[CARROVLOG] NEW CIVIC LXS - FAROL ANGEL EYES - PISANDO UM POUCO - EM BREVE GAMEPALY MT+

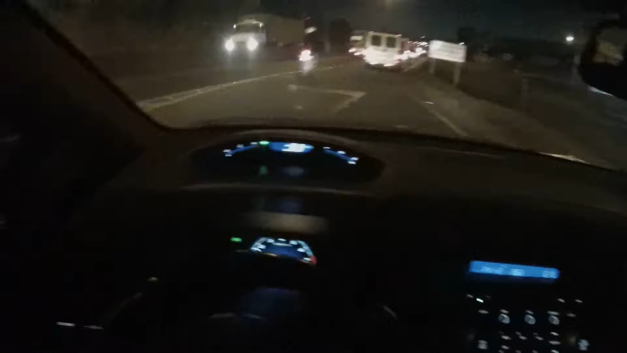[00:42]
tua frente e ainda anda devagarzinho né Se for pra entrar entra mas desenvolve a velocidade na via Bom, mandar um abraço aí pro, acho que é Pedro Ele adicionou no Facebook, eu posso confundir os nomes porque adicionou Dois inscritos no canal que acompanham e adicionaram eu ao mesmo tempo Eu tava trocando idéia com os dois ao mesmo tempo, eu acho que é Pedro mesmo, o outro Eu não lembro se era Rodrigo,
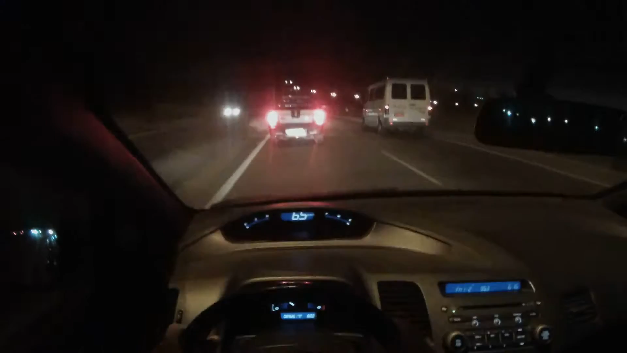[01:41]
eu achei muito bonito porque tá com a suspensão original E não precisou alterar a suspensão que tipo assim, pra mim ficou num conjunto bem bacana Aquele porra daquele carro lá tá segurando todo mundo velho, olha só a fila de carro que tem atrás de mim velho
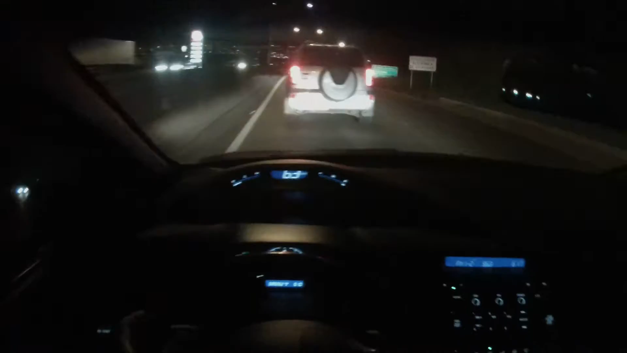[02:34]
Nossa, ele vai virar na onde?
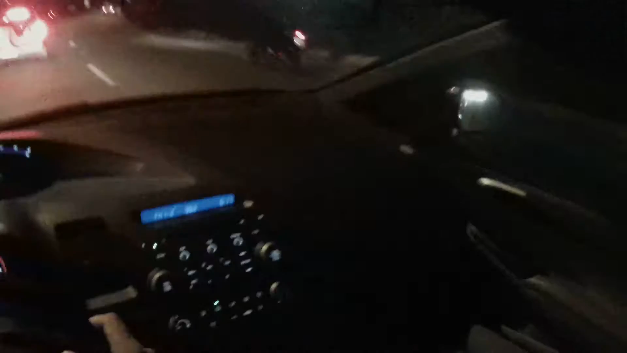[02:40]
Vou ficar esperto aqui na hora de filha da puta Segurou todo mundo
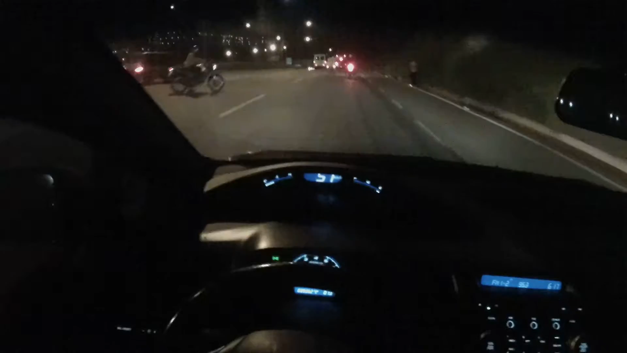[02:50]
Tem um povo que eu vou falar Olha o outro atravessando de moto com o pé No chão, meu Deus Na rodovia Que doido Bom, então Eu tava falando aqui do carro do Nosso querido Pedro lá Pode ir, Montinho, não vou atrapalhar você não Ele mandou as fotos do carro dele Ele tem um Honda Civic também É prata Prata, cinza,